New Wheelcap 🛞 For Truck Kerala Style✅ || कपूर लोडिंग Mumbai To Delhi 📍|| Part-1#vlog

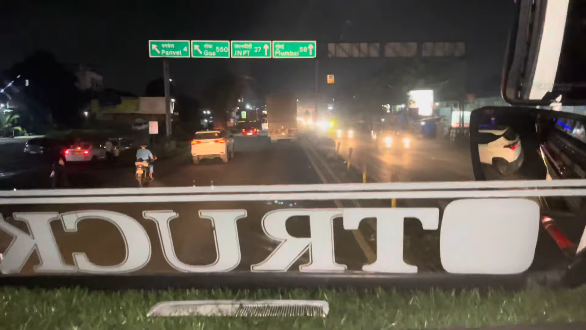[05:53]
तो ये निकल आए भाई हम बाहर पनवेल, देख रहे आप अभी जल्दी बोल सुबह पनवेल निकलना है।
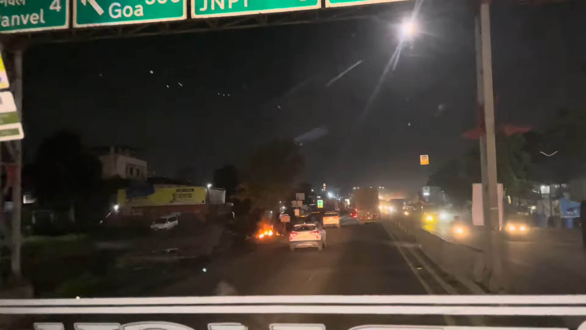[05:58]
तो यहाँ से है भाई, यहाँ है वो पनवेल जहाँ के लिए निकलना था सुबह,
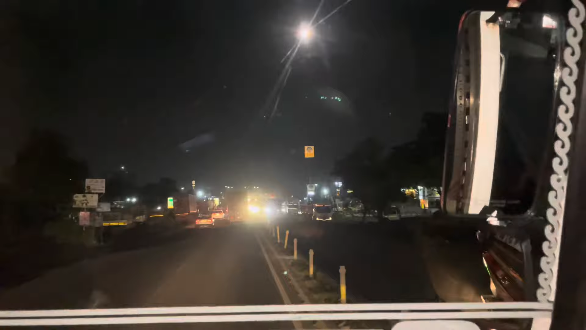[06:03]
और वो आप देखा अपने 500 कुछ किलोमीटर है। तो ये JNPT रोड भाई, ज्वाहर लाल वाली जो पोर्ट है ना, वो वाली पोर्ट है भाई ये। तो यहाँ से चलिए देखो अलीबाग के लिए, गोवा के लिए यहीं से चल जाएंगे।
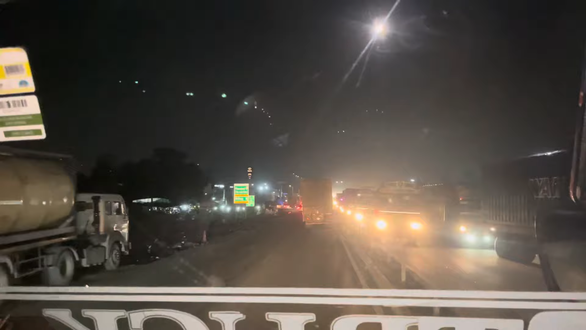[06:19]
हम जाएंगे भाई मुंबई वाया अटल सेतु वाले रास्ते से, आगे से टर्न हो जाएंगे हम
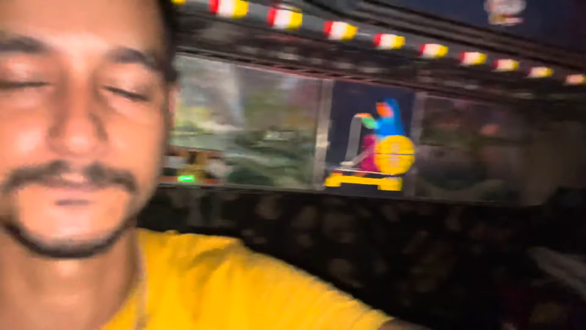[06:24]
वघाल क्या बोलते हैं, वहां से हम टर्न हो जाएंगे सीधा नवी मुंबई के लिए। सीधा नहीं जाएंगे मतलब अटल सेतु होके, उधर से महंगा पड़ता है भाई सौदा बहुत।
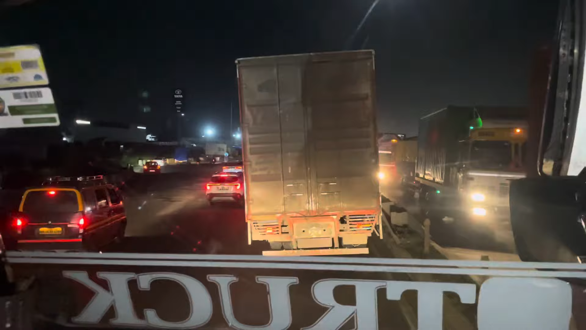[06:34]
और यहाँ से हम भाई JNPT वाले रास्ते पे चढ़ के समझ लो, यहाँ से आगे रोड हाईवे आ जाएगा बढ़िया वाला। हो देखो
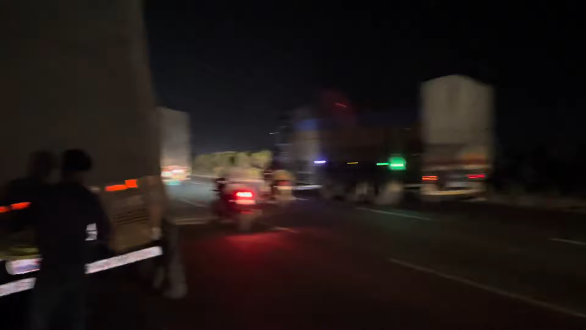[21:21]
देखो ये सामने थी दुकान, वहाँ से आगे हम लेके लगा लेते मेरे हिसाब से इनको,
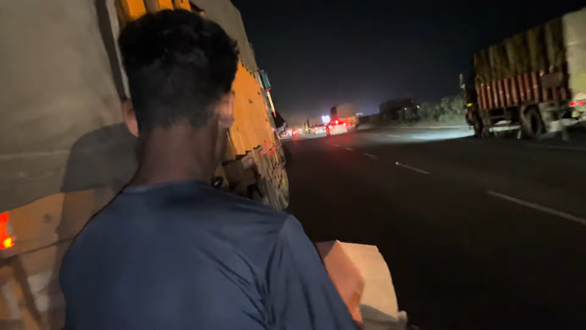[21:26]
क्यों निकाल तो देखना एक इधर लगा लेते हैं, लेके आ जरा यहाँ लगाते हैं इसको, सुना सुना सा लग रहा है।
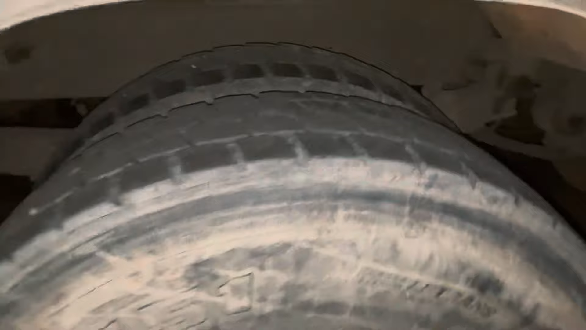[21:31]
देखो इसका नॉक भी गिर गया, इसको भी लगाते हैं।
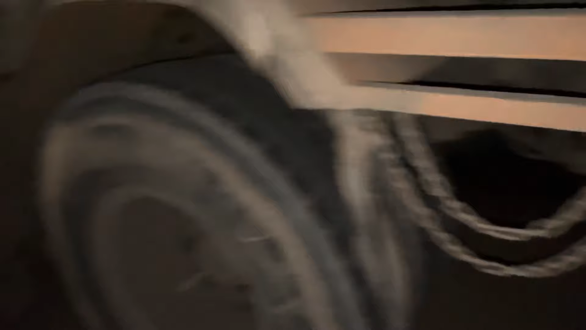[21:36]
गाइस व्हील कैप वगैरह डालने के बाद ना,
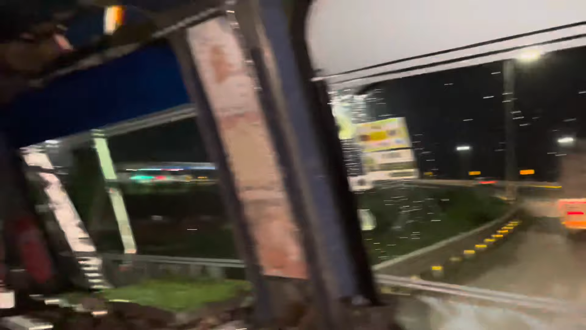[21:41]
दोनों कस दी है हमने, वो डालने के बाद अपन चल पड़े हैं। और अभी मैं भाई बरोज से हो गया और टर्न एक्सप्रेस वाली साइड के लिए देख रहे हैं, अभी एंट्री कर रहे हैं।
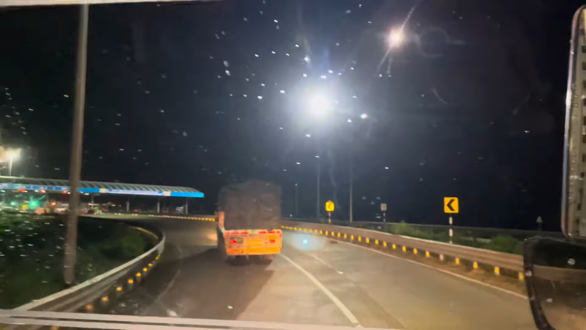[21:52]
ये आ गया सामने टोल, जहाँ से एंटर करेंगे हम एक्सप्रेस वे पे। यहाँ रुकता हूँ जरा मैं आगे,
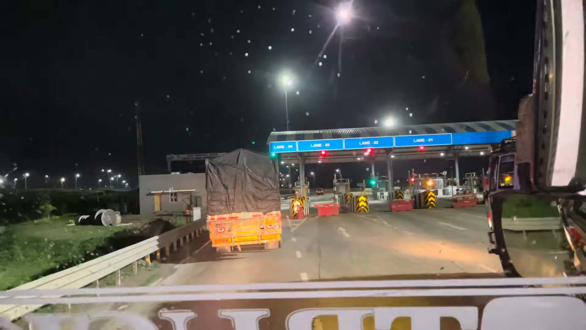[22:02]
एक गाड़ी भी साथ में ही अपने। ये भी अपना सब्सक्राइबर भाई है, यहाँ पीछे मिल गए थे ये, फिर यहाँ आप आगे रुकने को बोल रहे हैं, एक बार मिल लेते हैं इनसे।
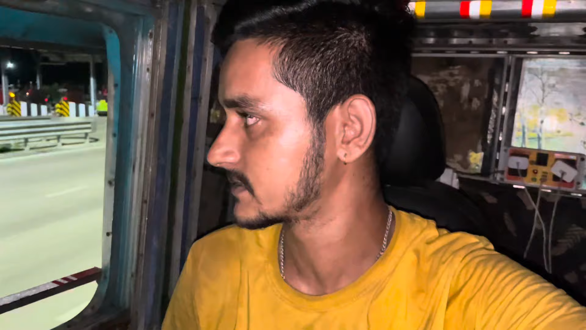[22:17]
एक दो गाड़ियाँ नासिक की है, उनसे भी मिल लेते हैं। जरा लगाता हूँ साइड में इधर गाड़ी आके।
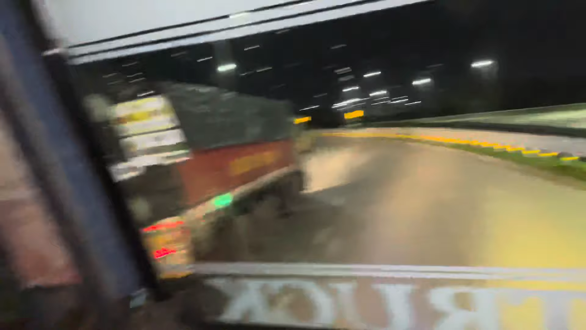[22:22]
आपको एक बार भाई एक्सप्रेस वे का नज़ारा दिखा देते हैं भाई,